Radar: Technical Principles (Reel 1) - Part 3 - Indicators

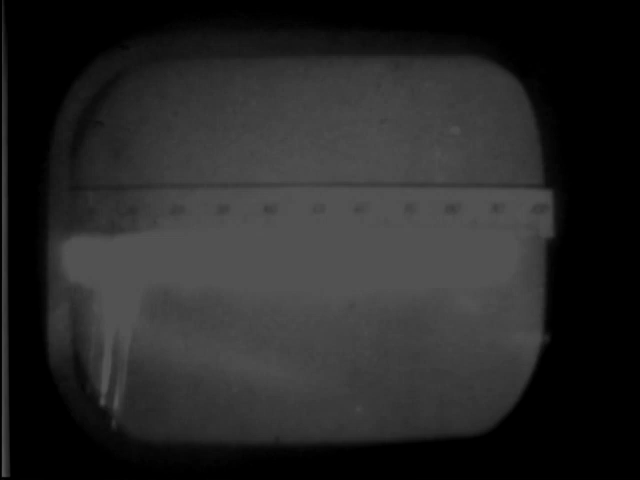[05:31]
you end up with an A-scope on which the pips appear as negative deflections, like this SCR582.